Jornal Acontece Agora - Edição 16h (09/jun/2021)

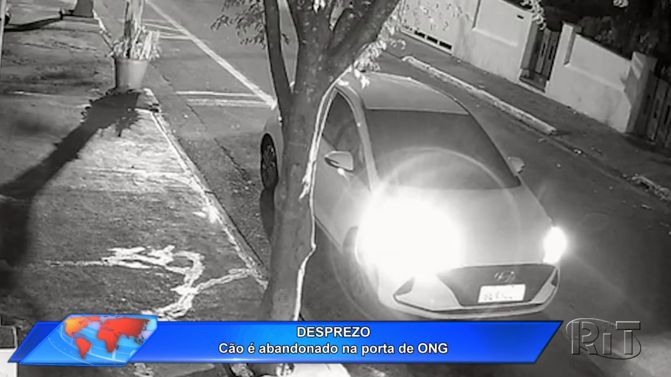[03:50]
São quase 10 horas da noite e a rua está vazia. Em seguida, um homem desce do veículo com um saco plástico, que parece conter ração.
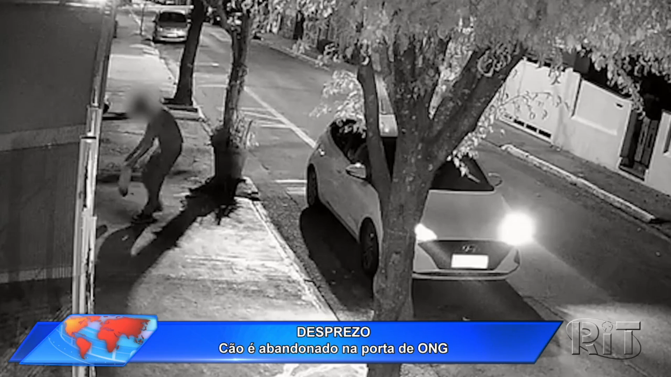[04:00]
Depois, um cão é retirado do automóvel. O animal é acorrentado junto a um portão. E por fim, o homem entra no carro e vai embora. O cachorro fica lá, abandonado.
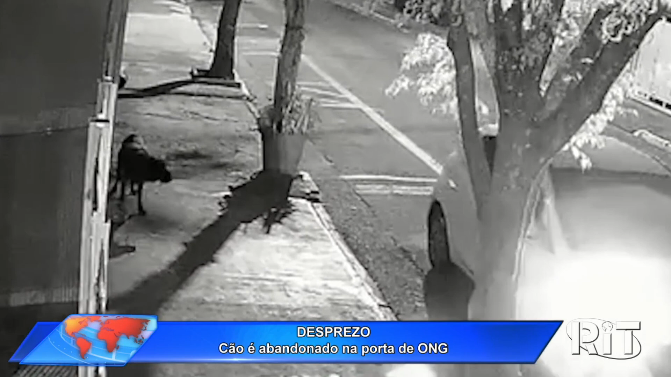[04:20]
Foi essa câmera que gravou todas as imagens.